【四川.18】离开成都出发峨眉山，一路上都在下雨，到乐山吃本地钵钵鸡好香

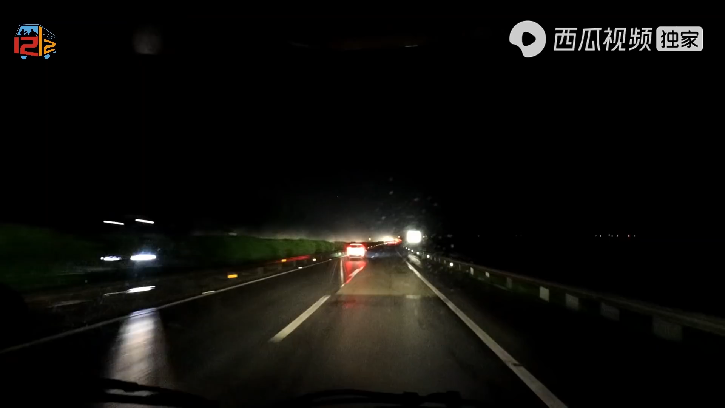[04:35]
已经开到了这个鹅眉山寺啊鹅眉山寺鹅眉山不愧是佛教四大名山之一啊
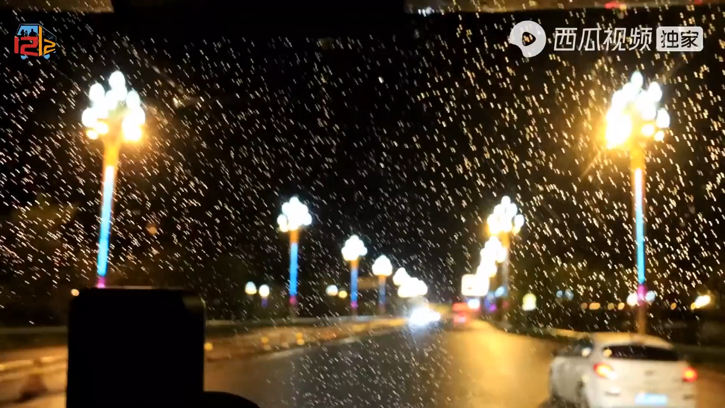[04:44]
这个路灯啊就是用的那个九年宝灯看到没有很有这个意义啊我们已经开到了鹅眉山了